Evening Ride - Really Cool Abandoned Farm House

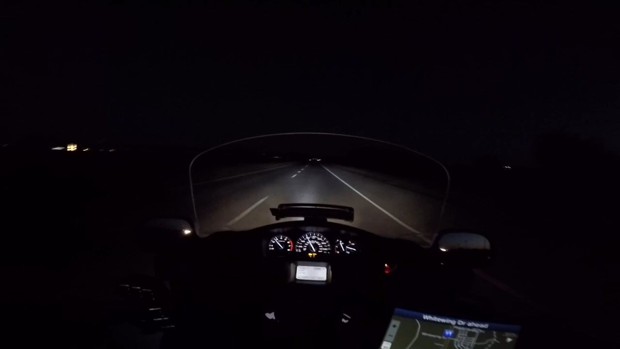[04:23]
Well, now you can see how my Pathfinder LED lights work. The road ahead of me is white. I got them all the way up. I could probably turn them down to like 7 instead of 10, but as soon as people stop pulling out in front of me, I might dial them down a little bit. But they're going to continue to pull out in front of me. I'm going to leave them blinding them in there when they're coming at me so they can see me.